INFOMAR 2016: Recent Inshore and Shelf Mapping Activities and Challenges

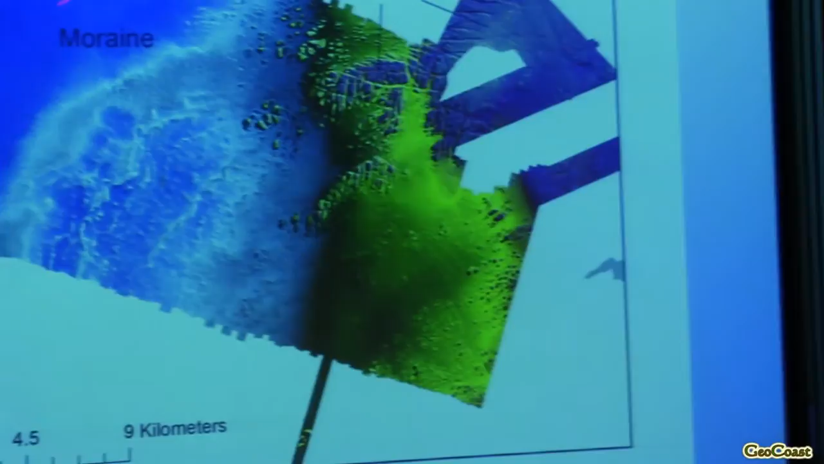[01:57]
So we had a lot of bedrock here, which is heavily faulted and fractured. These outcrops are up to 30 metres off the seabed. One of the interesting things we found is for multi-beam mapping, you need very good control on your sound velocity.
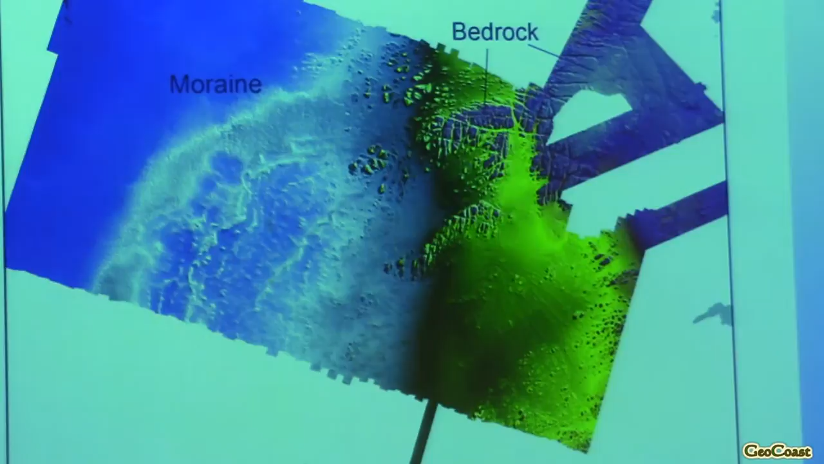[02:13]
We were encountering water properties very different along these fault lines here, which was throwing our data off or skewing our data, because the sound velocity properties of this water was very different from surrounding seabed.
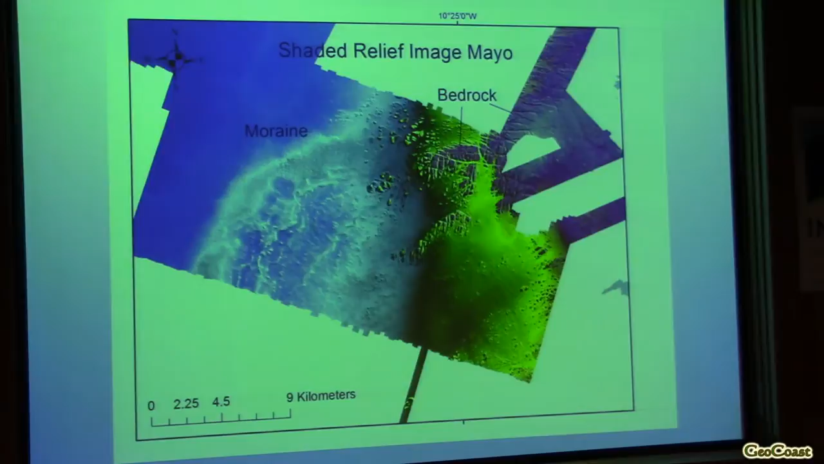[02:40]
We mapped what are interpreted as glacial moraines off here. These haven't been mapped before. So we're continually exploring the seabed in new areas, okay?
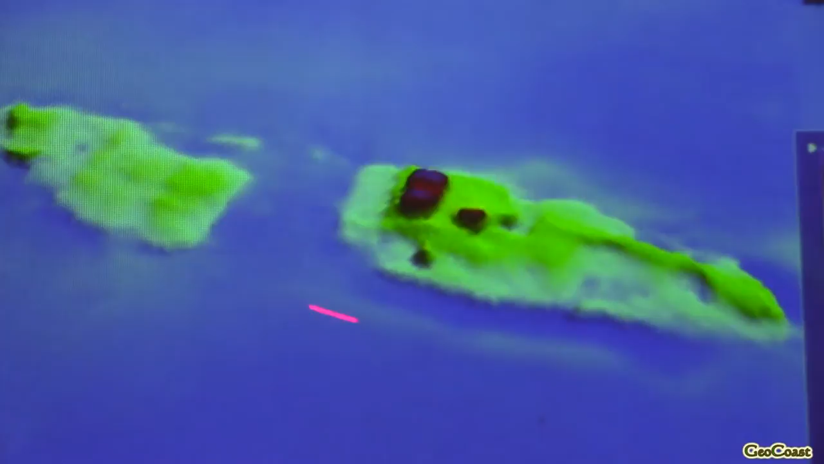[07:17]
Either way, this wreck is in the order of 120 metres or more in length, and it was unknown about previously.
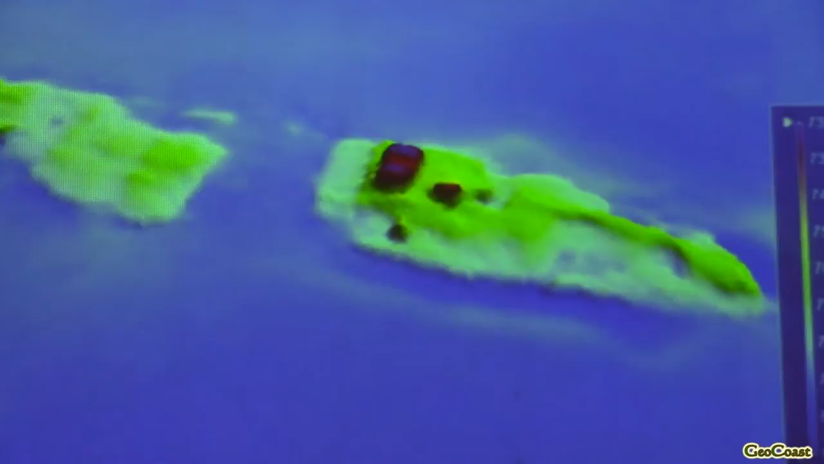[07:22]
This is off the south coast. 96 metres in length. These aren't the coolest images we mapped of wrecks during the year.
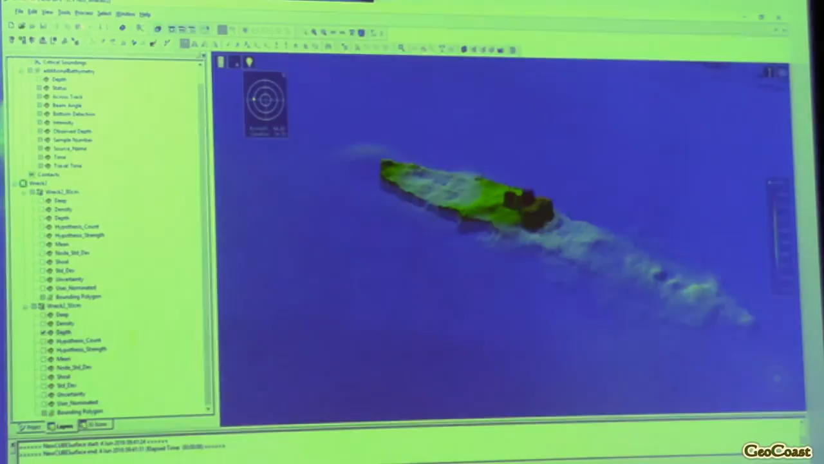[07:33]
I could have shown you one of the U-boats off Wexford that we mapped, but that was known about.
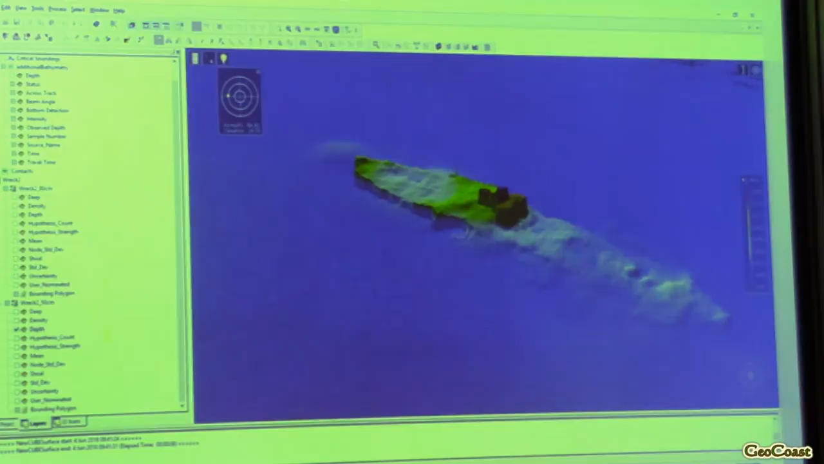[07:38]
I wanted to show these because we don't know what these wrecks are. We don't know what they are.
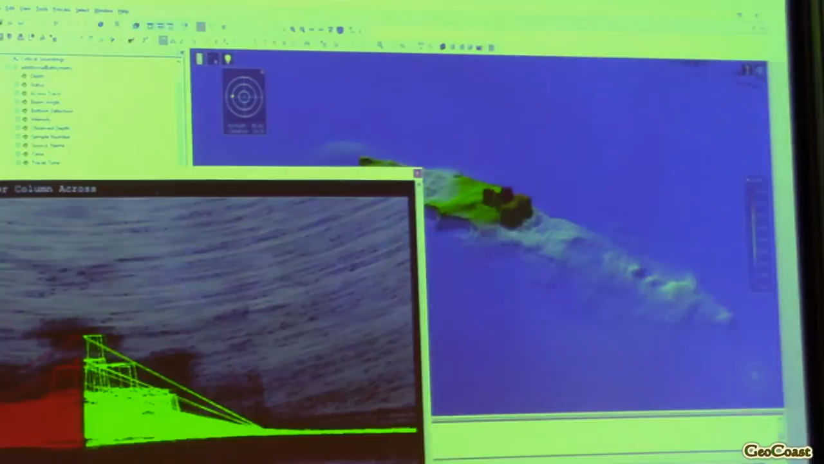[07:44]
This is just a cross-section of water column data logged with the multi-beam microsounder. This shows us the
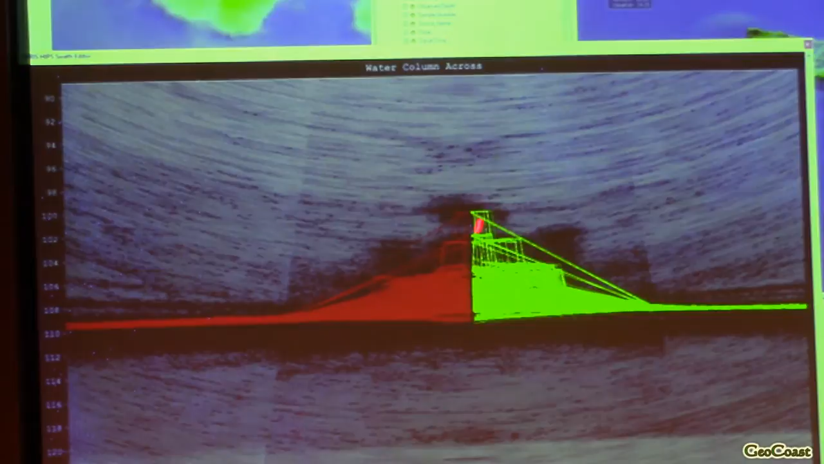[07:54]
any masts or rigging or the superstructure of the wreck.
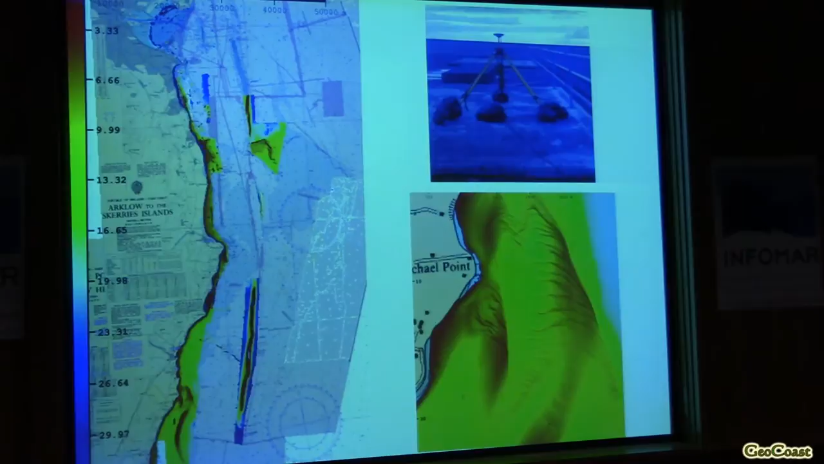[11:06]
So you can see in the sort of the pinky background there, that is Voyager data that's been covered in the last 10 years. But obviously they can't get in very close to the banks and that, and that's where those small boats get in. And you know, you're working right in, right into the coast here. We have set up land survey equipment for the GPS accuracy. And you can see here that, you know, we're picking up really good detail right into the coast. And it's one of those things, where should we stop?
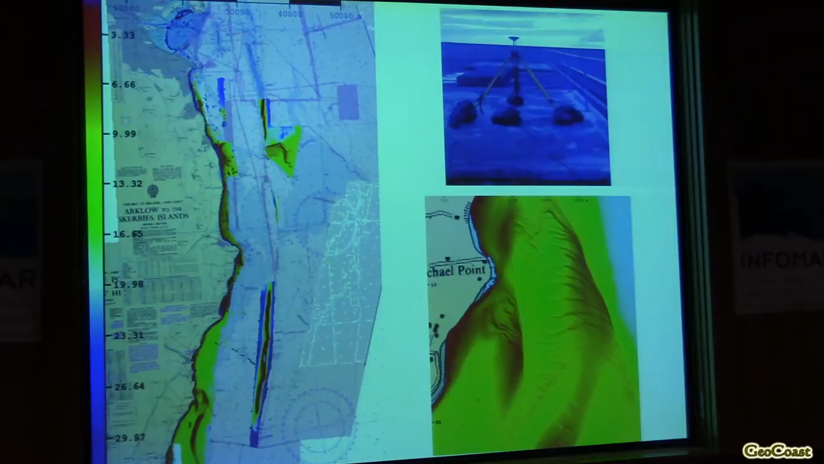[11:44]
But in my personal opinion is we need to push it in as close as we can, because it is probably the last chance you're going to get to these places.
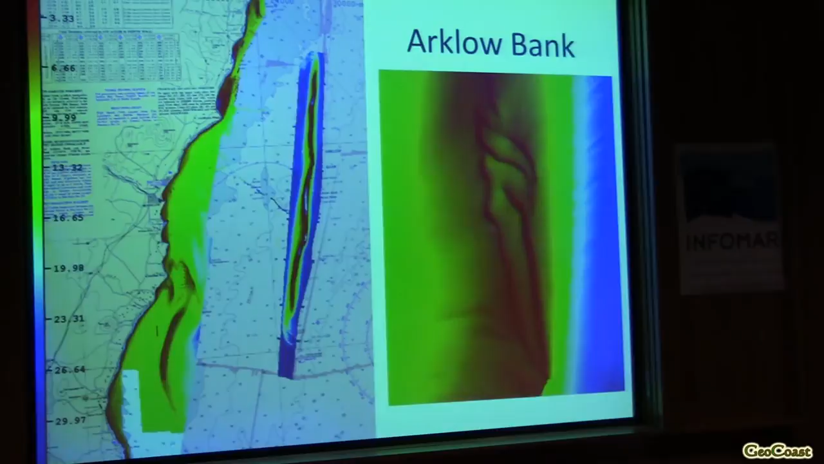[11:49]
So the Arklow Bank has been quite a challenge. It's very strong currents there.